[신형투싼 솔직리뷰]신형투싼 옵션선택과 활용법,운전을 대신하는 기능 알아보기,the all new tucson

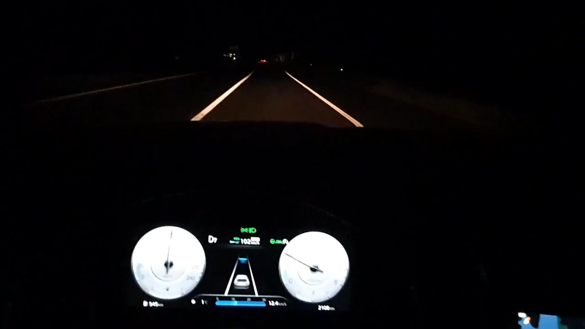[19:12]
트렁크 위주로 주로 하는 것 같습니다 그런데 야간에는 앞차의 모습이 보이지 않을 수도 있고 그리고 주행선이 라인이 잘 보이지 않을 수도 있습니다 그런 맹점 때문에 야간 이 시스템 활용을 하지 않는 것을 원칙으로 하고 있습니다 터널 또한 조도가 낮기 때문에
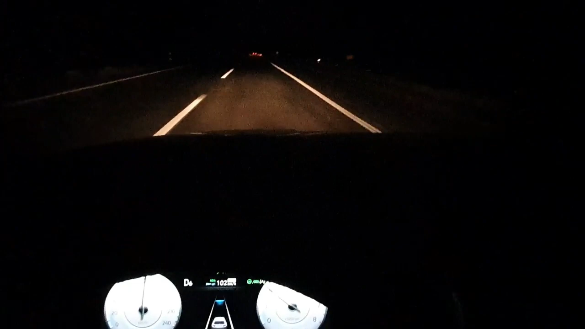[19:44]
크루저 컨트롤 시스템 활용하지 않는 것이 더 좋습니다 도심에서 정지신호와 그리고 복잡한 교통체계 시스템이 이 크루저 컨트롤 시스템에 들어가 있지 않습니다 그래서 제한사항으로 들어가 있습니다 자동차 전용도로나 그렇지 않으면 이렇게 고속도로에서 주간에 크루저 컨트롤 시스템을 활용하여 운영한다면 아주
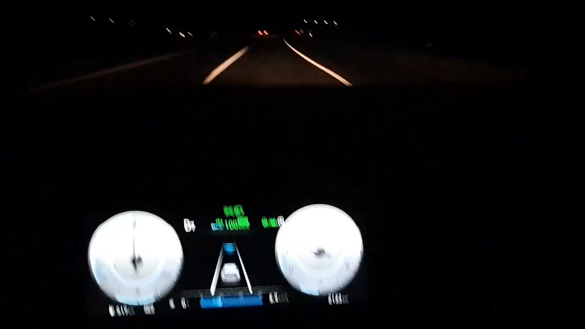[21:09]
출발할 때 알아서 출발하지 못하고 운전자에게 출발하라는 메시지를 띄웁니다 그렇지 않고 잠깐
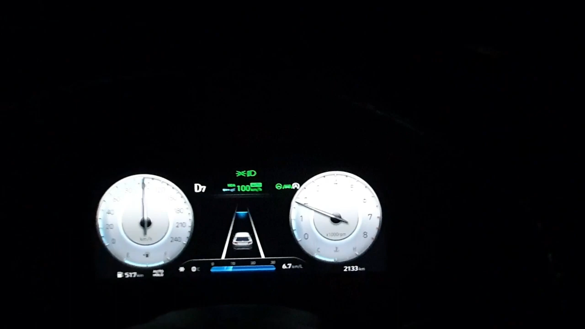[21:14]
5초에서 10초 이내 정도로 정차하는 경우는 자기가 알아서 정차하고 알아서
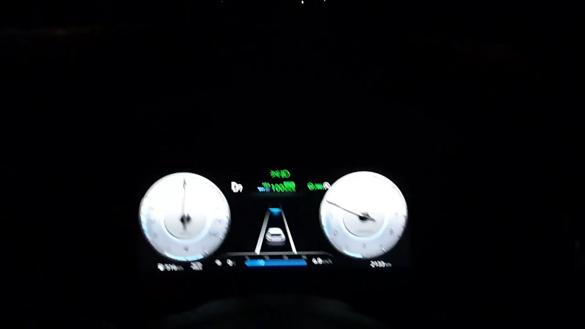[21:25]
출발을 하는 정도까지는 이 시스템이 왔다
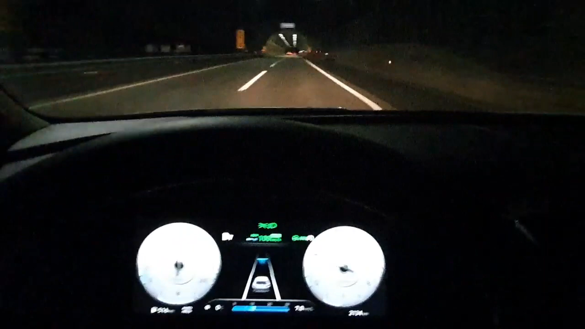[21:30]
고속도로 야간의 터널도 통과하고 주행선도 통과하고 차선도 변경을 해보고
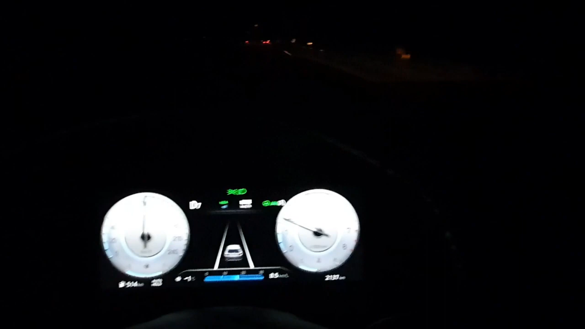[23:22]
계속해서 야간 주행을 하면서 저는 크루즈 컨트롤 시스템이 사용되어서는 안되는 뿐만 아니라 왜 그런지
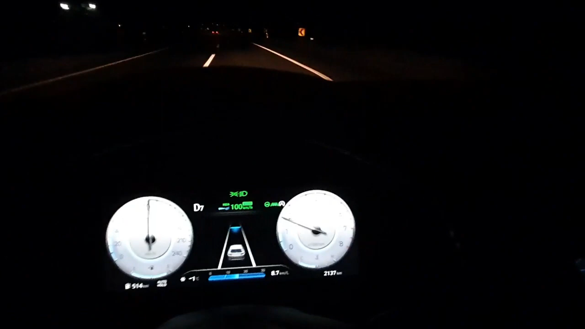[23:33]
에 대한 몇가지 부분을 말씀을 드리도록 하겠습니다 보통 시스템을 사용해서는 안되는 경우는 인식센서가
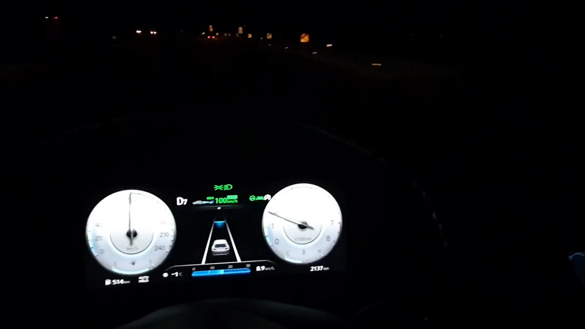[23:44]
가려져서 잘 보지 않을 때 그런 경우가 생깁니다 인식센서
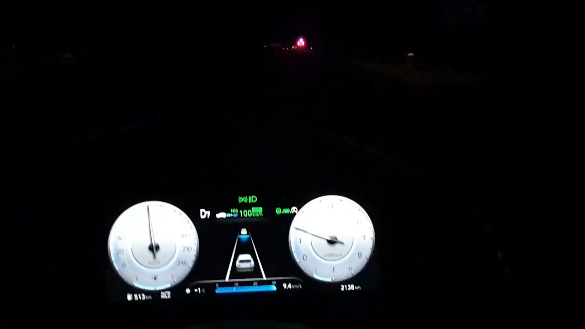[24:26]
도로에 이물질 도로에 물이 있다든지 태양광 차량에 불빛으로 인해 인식을 못하는 경우도 있습니다 야간주행 어두운 장소 터널 등 조도가 낮아도
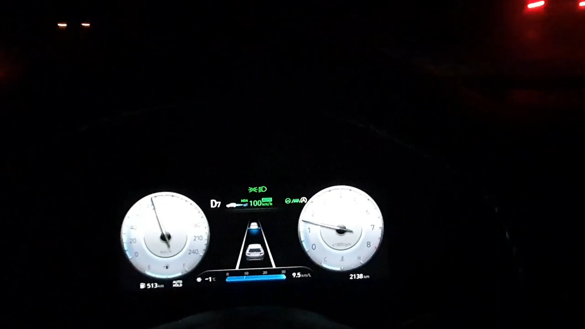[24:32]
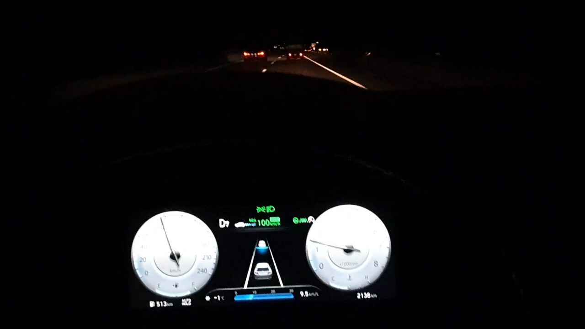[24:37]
스마트센서가 인식을 못하여 차간거리를 설정 못할 수 있습니다
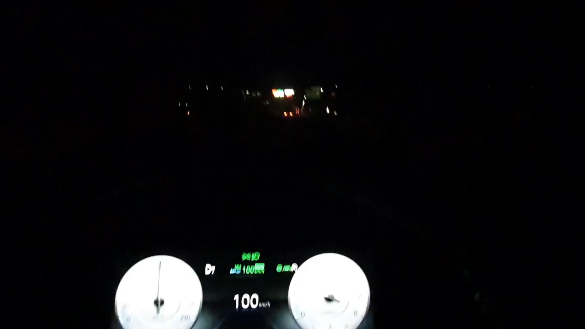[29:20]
조수 역할 정도밖에 하지 않는 것이 아닌가 하는 생각은 듭니다 그리하여 끝없이 혼자 하기 힘드니까 운전자에게 스티어링 휠을 잡으세요 잡으세요 이렇게 하는 메시지를 띄워줍니다
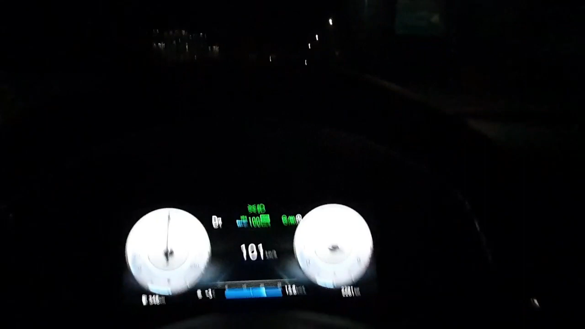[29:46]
이렇게 시스템과 함께 계속해서 대화하면서 운전을 해가면 훨씬 더 부드럽고 피로감도 들은 그런 운전이 아닐까 하는 생각이 들었습니다 거의 서울 톨게이트 에 다 왔습니다 오늘 장시간 저희 영상을 봐주셔서 고맙습니다 현대 스마트